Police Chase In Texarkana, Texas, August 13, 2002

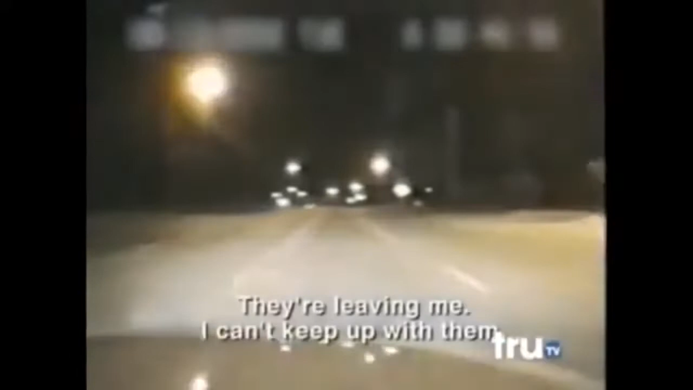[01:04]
Suddenly, the driver's foolish decision to run ends in a terrifying blast.
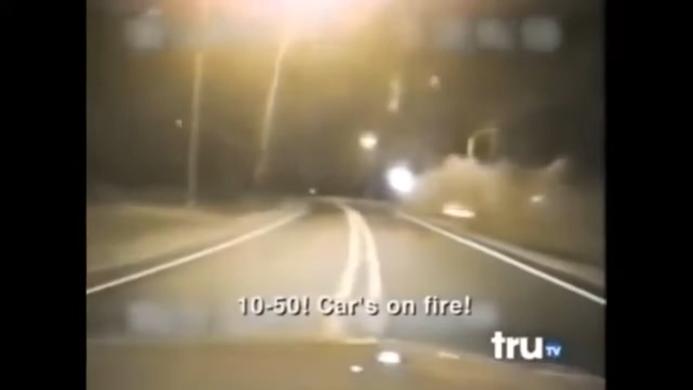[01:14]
The suspect can't handle the oversized sedan as he blazes into a long curve. It got to about 115, 120 miles an hour.